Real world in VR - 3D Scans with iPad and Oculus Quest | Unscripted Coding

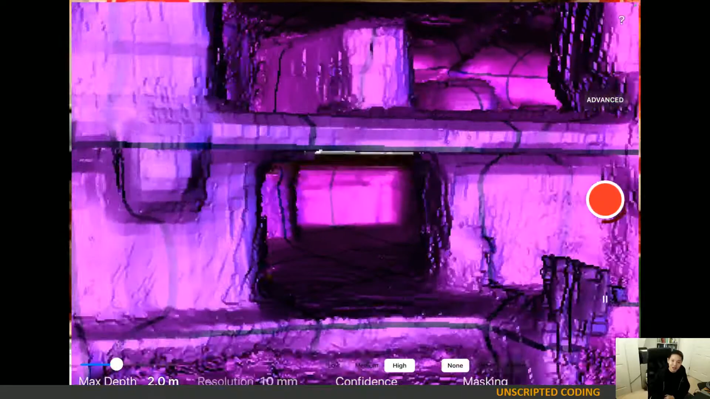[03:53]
And I wanted to see how it comes up. And what we're doing here right now is we're scanning with the advanced LiDAR mode.
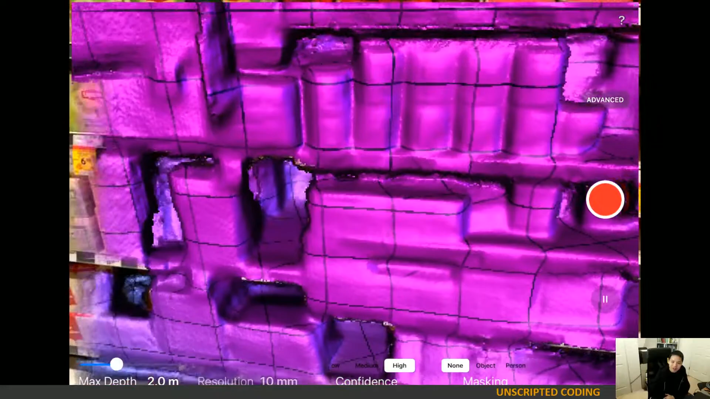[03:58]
At the very bottom, you can see a couple controls.
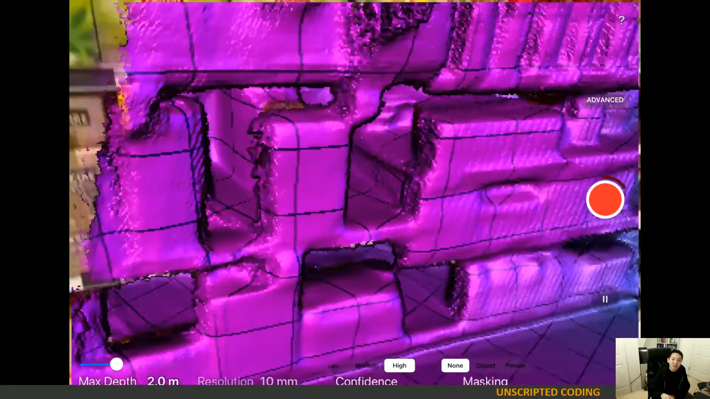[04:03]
Max depth allows you to control how far you look.
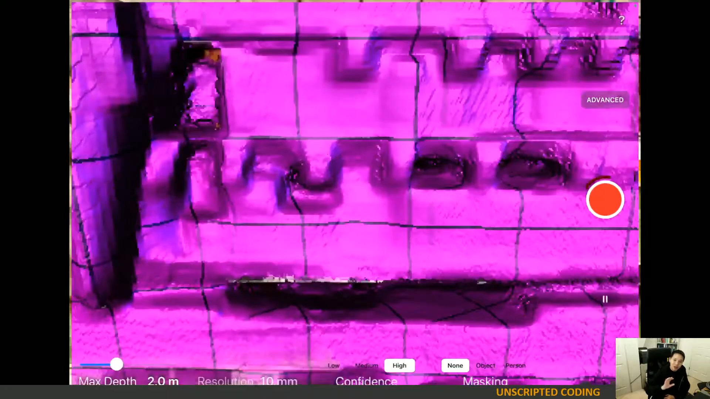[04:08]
So, I don't want to peek over the shelf and capture, say, the ceiling, the back walls.
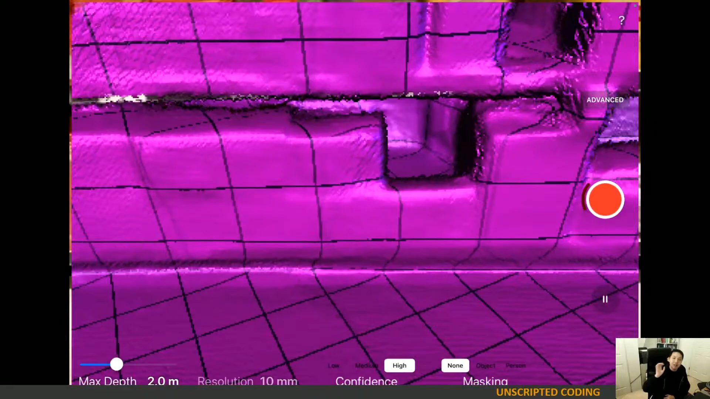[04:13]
I just really want things within two meters. The resolution is set at 10 millimeters, which is not super fine.
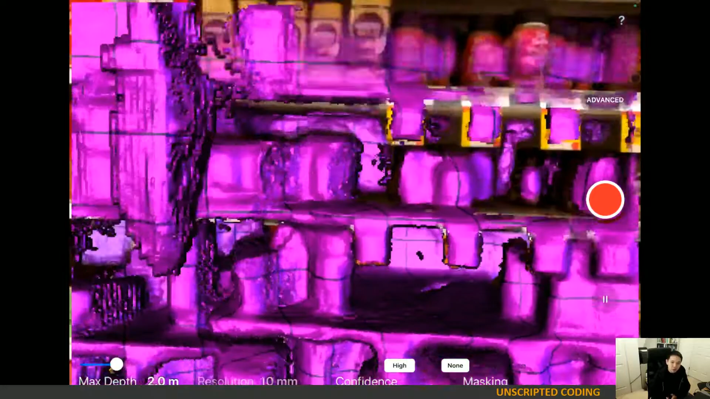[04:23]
It's a centimeter, but it can get finer.
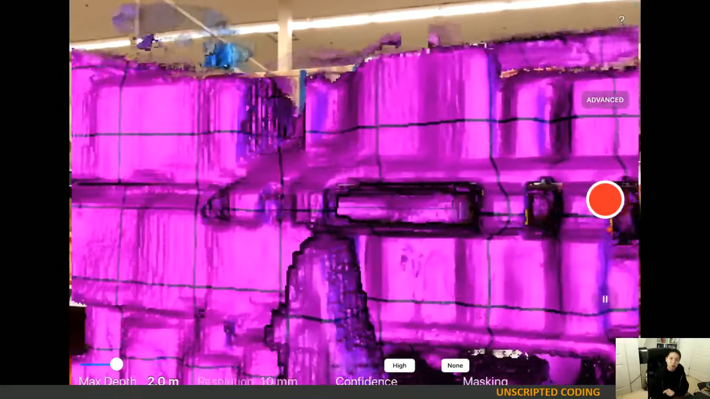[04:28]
It can go all the way down to five millimeters. I'm scanning cans and boxes.
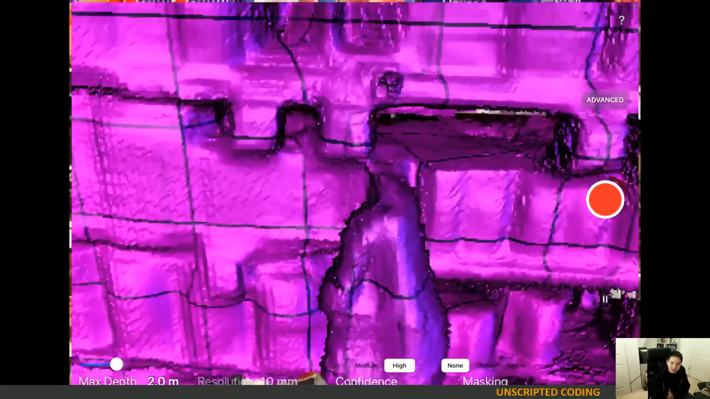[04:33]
I didn't need such a fine resolution. But even at five millimeters,
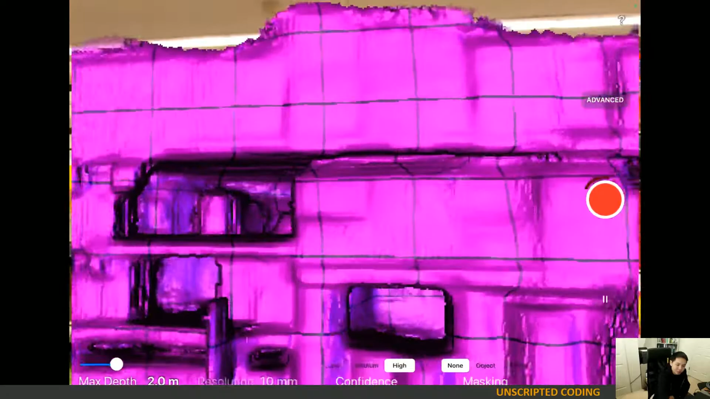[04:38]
you're not going to capture something like a little plastic figurine or statue.